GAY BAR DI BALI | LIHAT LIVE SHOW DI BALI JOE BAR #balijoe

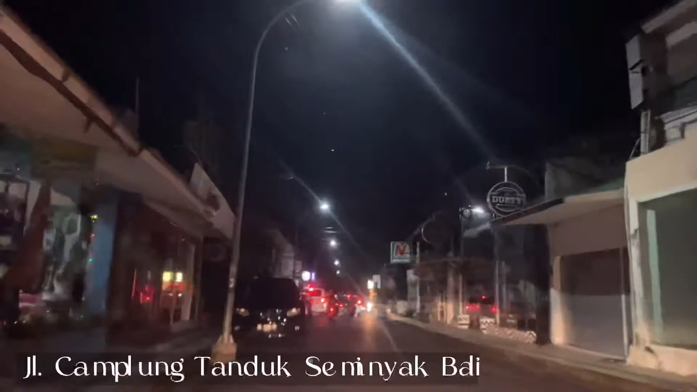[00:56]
Check this out video. Ini sekarang kita udah masuk di Jalan Camplung Tanduk, tepat di kawasannya gay club yang ada di Seminyak ini.
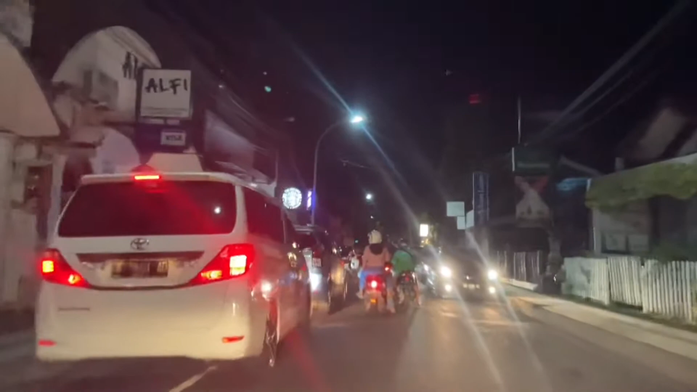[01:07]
Dan nggak cuma gay club yang ada di sini juga banyak club-club normal untuk cewek dan cowok juga ada di sini. Tapi kalau dilihat sih rata-rata tutup. Cuma ada juga yang tutup, tapi sebenarnya di dalamnya buka kayak gitu. Dan restoran-restoran di sini juga ada beberapa yang buka.
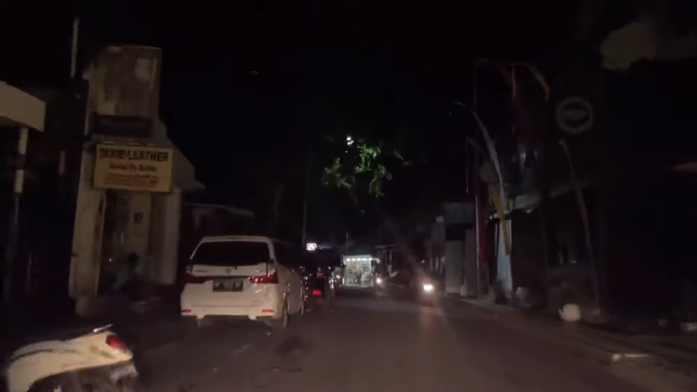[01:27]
Dan ini karena suasananya masih jam 9, jadi masih tampak sepi ya.
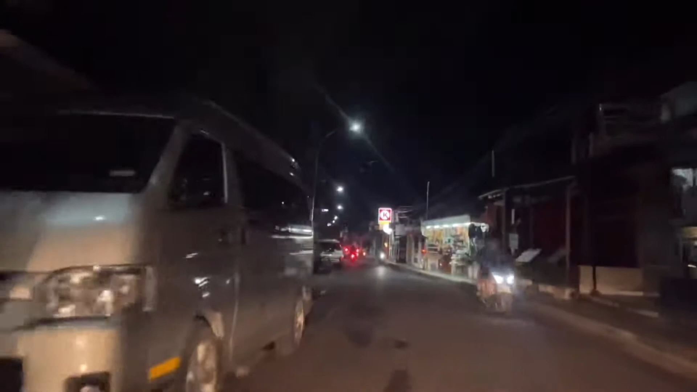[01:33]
Nah, ini nanti Bli coba masuk di jam 11-an. Mungkin nanti kita lihat ke sini lagi balik di jam tengah malam.
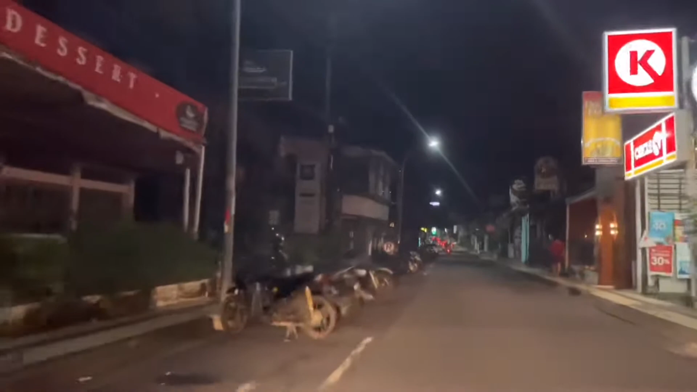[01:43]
Ini pastinya rame banget. Ntar kalian bisa lihat suasana di dalam. Ini kita udah mau sampai di lokasi, cuma Bli belum masuk karena masih terlalu pagi banget.
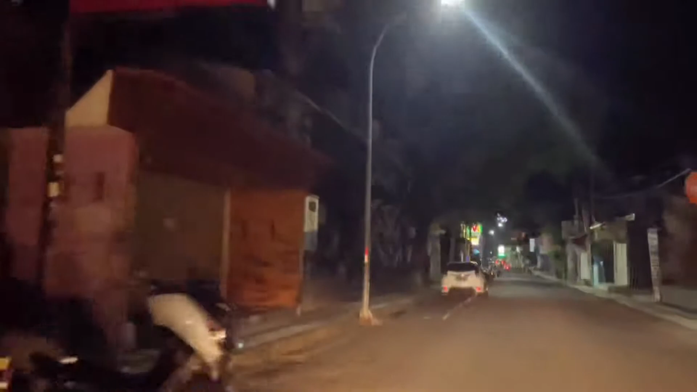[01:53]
Masih jam 9, jadi masih sepi. Nah, ini ada Mixwell. Ini Mixwell buka, terus ada Balijo juga buka, cuman neon boxnya mati dan six bar juga.